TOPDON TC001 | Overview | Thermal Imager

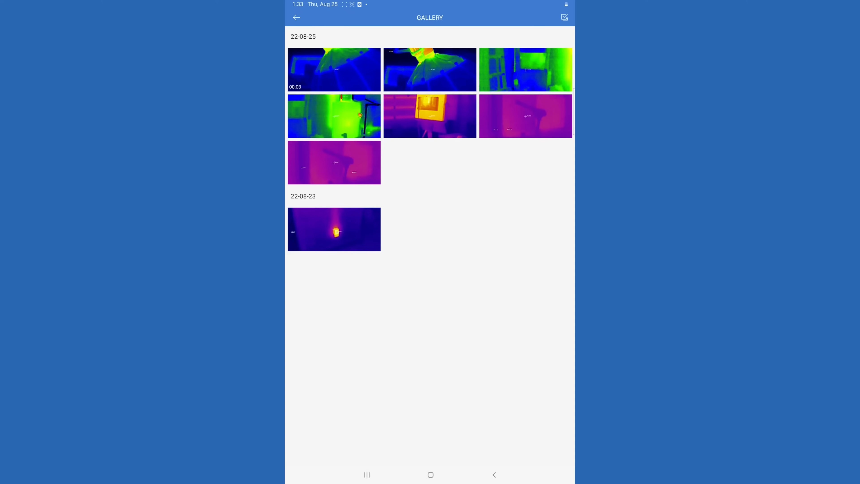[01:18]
Any photo or video that you take will be stored here and can be shared easily with customers. Temperature monitoring.
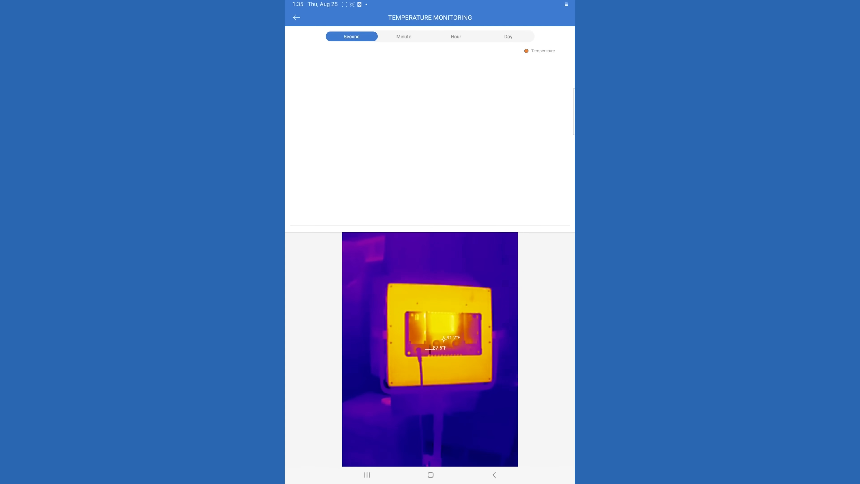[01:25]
This can be used to actually monitor for an extended period of time at a certain temperature.
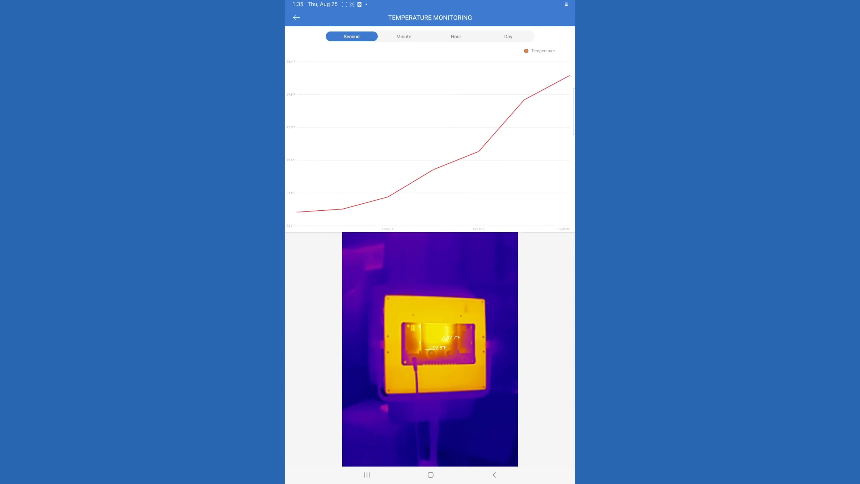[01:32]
So it'll actually provide a graph out of what you're doing and what the temperature change is. And then final is the thermal imaging camera itself.
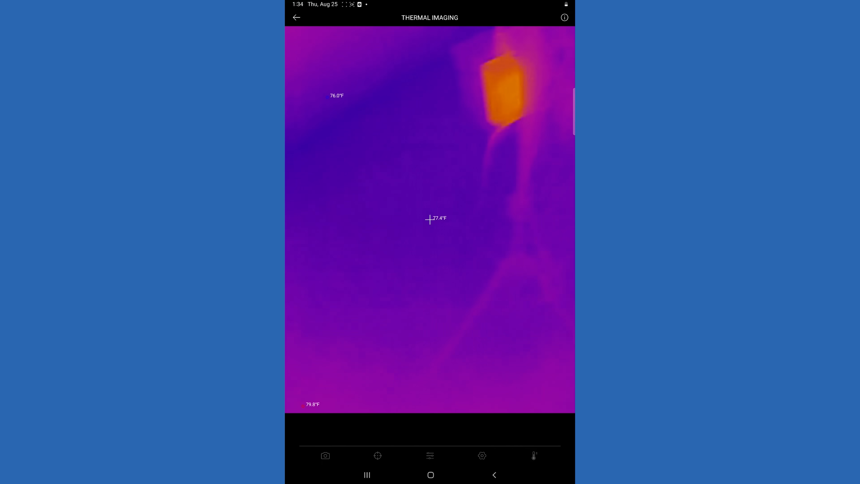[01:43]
So as you can see, it'll give your different readouts for your temperatures.
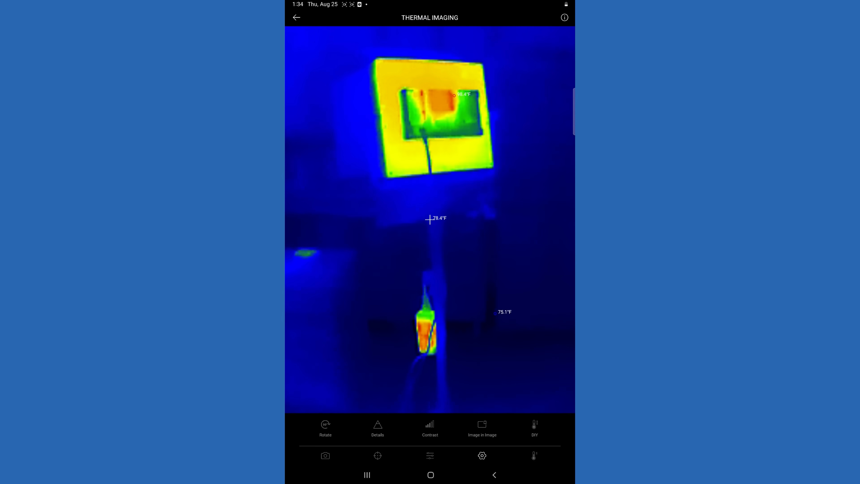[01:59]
You can also go in and change contrast, the image rotation. You can change the normal temperature ranges if you're working on something extremely hot. And that will change the actual contrast of the device. Something that's really neat about this device and app is you can go in and select what they call different dimensions.
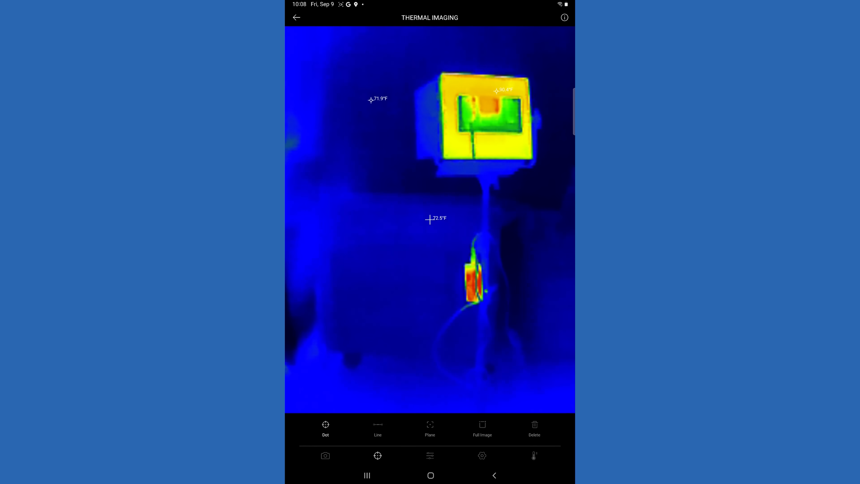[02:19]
So you can put different dots, up to three dots on the screen and monitor those different temperature settings. You can also add lines and on that line, you can do up to three lines. It's going to show you the highest and the lowest temperature on that line.
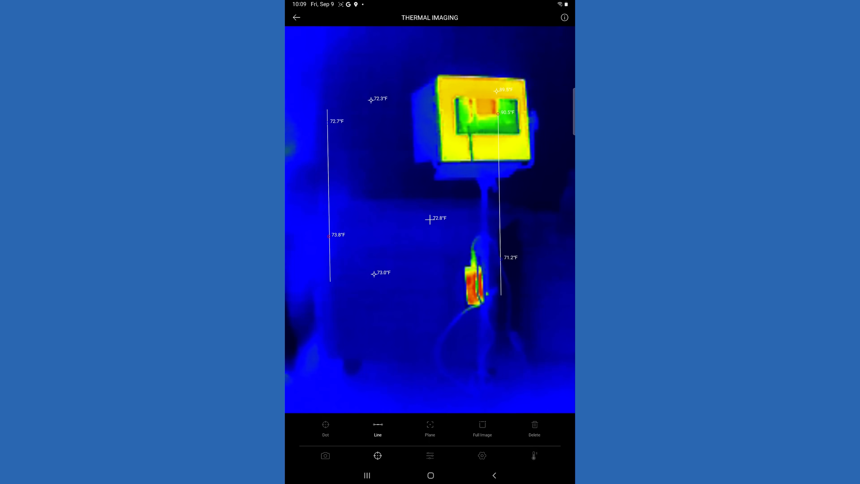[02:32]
So you can do up to three of those. And then you can also do up to three planes where you can draw a box.
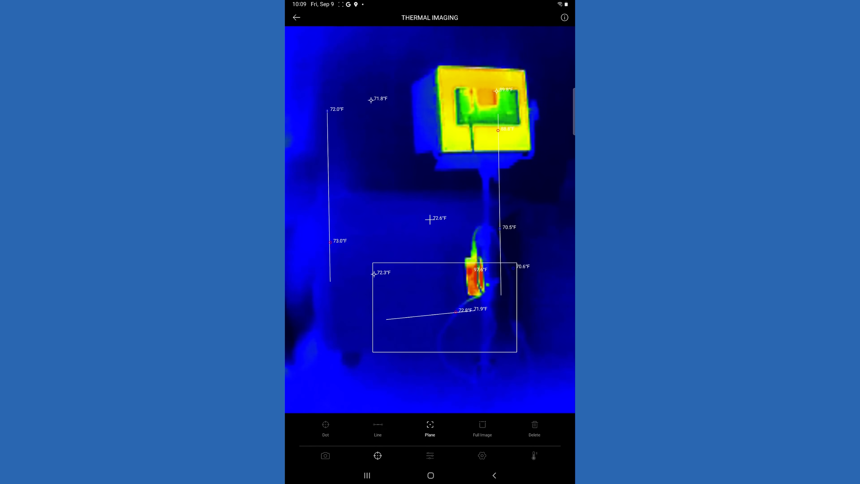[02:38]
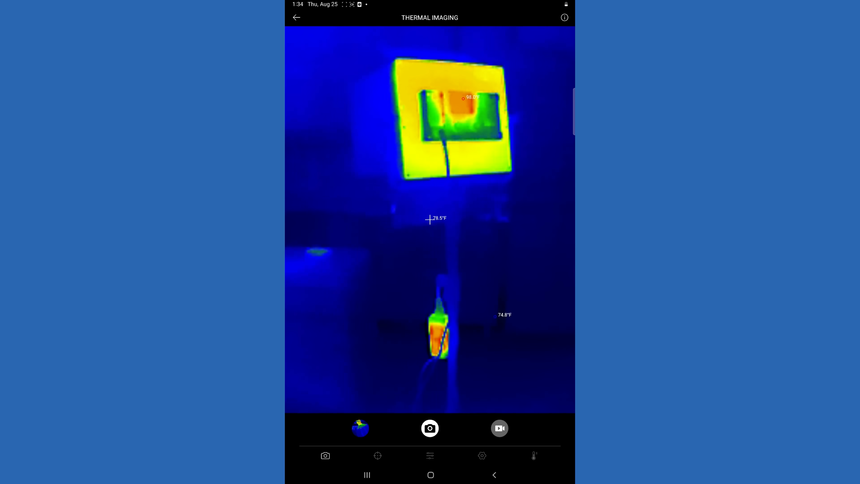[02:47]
And then you obviously here, you can go in and take a picture or take a video. Now, there are a lot of industries that can benefit from the TC001.